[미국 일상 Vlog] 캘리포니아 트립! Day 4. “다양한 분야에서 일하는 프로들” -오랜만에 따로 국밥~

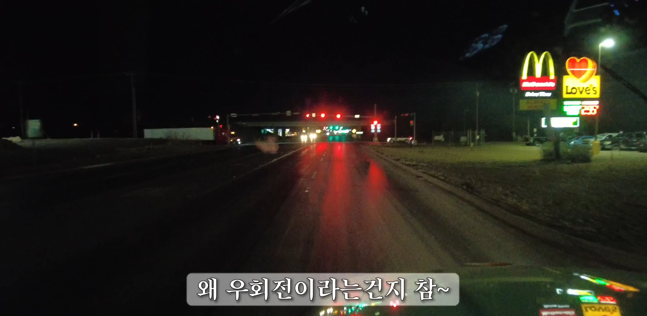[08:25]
들어오고 나서 이렇게 아침에 출발할 때 제가 어디로 들어왔는지 방향 감각을 잃어버려요.
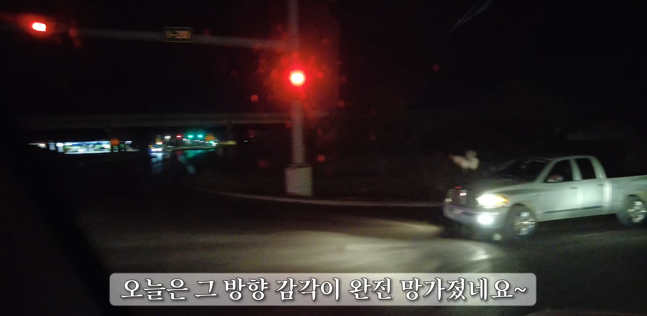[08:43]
이제 지금은 20번이에요. 20번 도로를 타고 가는 거예요. 어, 여기도 기름값, 어, 여기 기름값이 비싸죠? 4불 93이에요. 저 어저께 기름 가득 넣은 데가 3불 90이었잖아요.
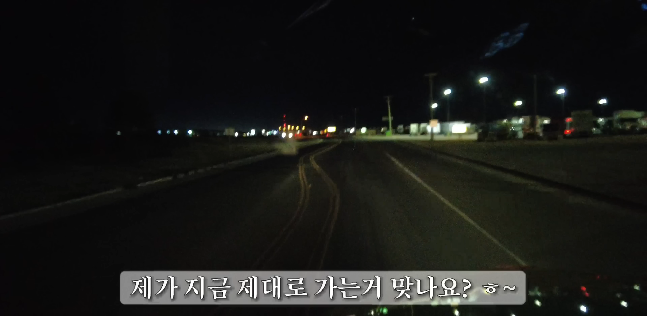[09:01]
1불 차이 나네요. 그쵸?
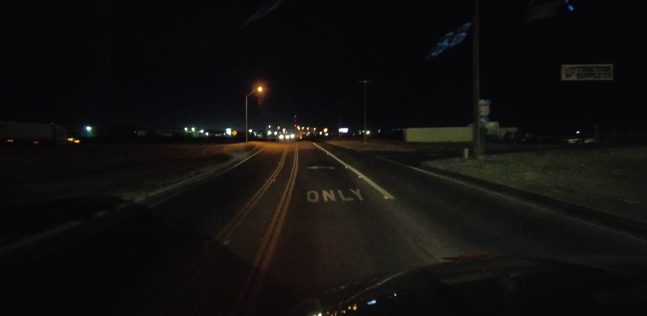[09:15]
여기 좀 급하게 들어가게 돼 있네요. 어, 아까 그 제트 엔진 싣고 다니는 친구는 군부대하고 그 다음에 그 뭐죠? 항공사 보잉에 들어가겠죠. 뭐 보잉이나 또 하나가 뭐죠? 에어버스
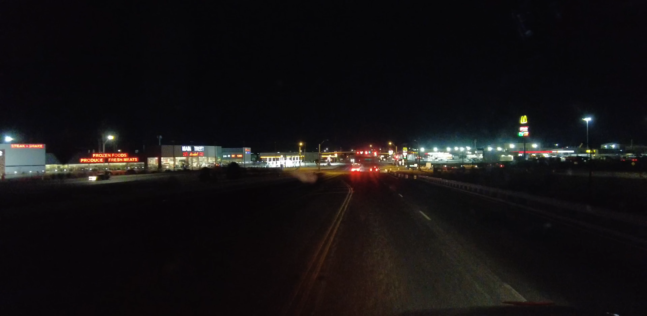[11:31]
20번 웨스트로 가겠습니다. 이야 꽤 많이 제가 돌아갔네요. 한 10마일 이상 15km 정도 반대로 갔었어요. 아직도 5마일 더 가야 제가 저희가 지금 엑시 120이거든요 야 아직도 5마일을 더 가야
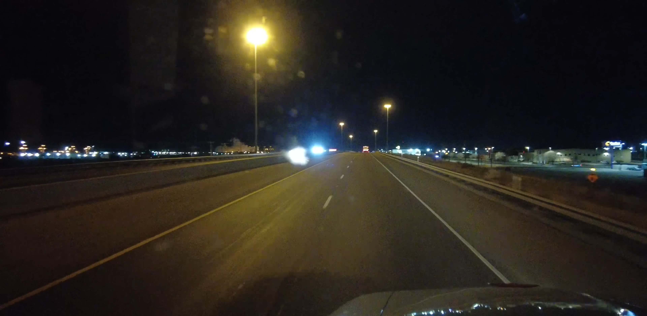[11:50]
제가 묵었던 러브스가 나옵니다. 에이 참 이런 네 제가 어제 밤에 묵었던 러브스가 왼쪽에 보이네요. 참 지금 한 30분을 낭비했어요 지금. 야